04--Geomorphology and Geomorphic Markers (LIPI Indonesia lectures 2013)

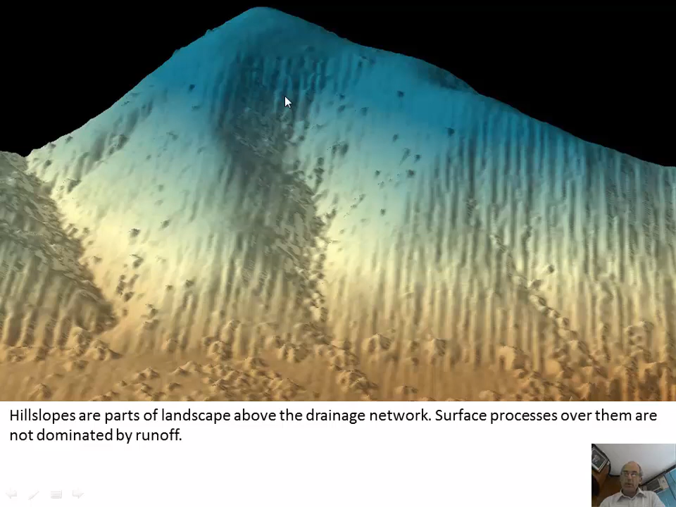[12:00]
around so there's obviously basically the drainage divide and then here's the main channel so we can do some calculations with especially gis systems and digital elevation models and and analyze the topography so one thing we can do is look at the contributing area so this is a using if you know rtis this is a hydrology toolbox and what it does is it basically calculates for every pixel in the landscape how many cells are above in this in the sense of if the rain drop fell
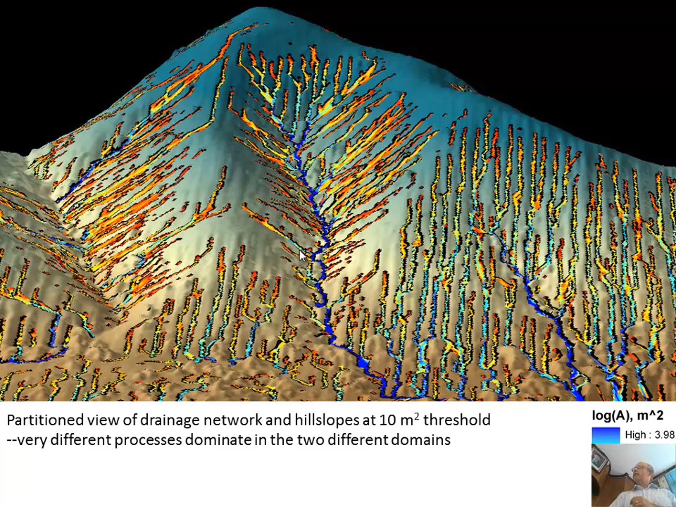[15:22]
and then here's just to chop the topography to show the single watershed
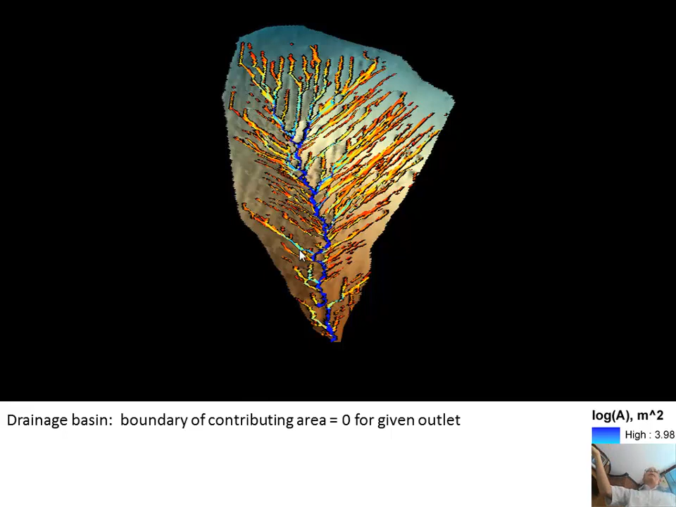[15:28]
and so sometimes and my colleague he likes to say the thing drain is not like the skeleton of the landscape it holds holds everything up but then the hill slopes are like the flesh that are connected and around the skeleton the bones so again just a key definition
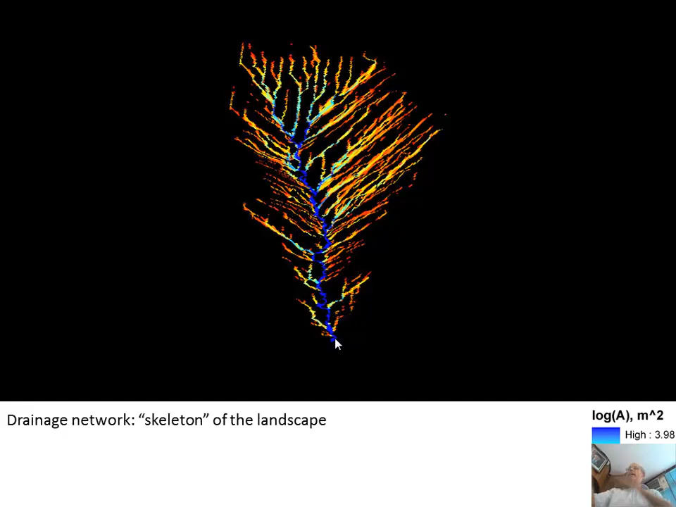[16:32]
from the top here down through the drainage uh to here and and we you know we're looking straight up the drainage but if we could rotate it on its side and look from the side we would see bits of the main channel the fluvial channel the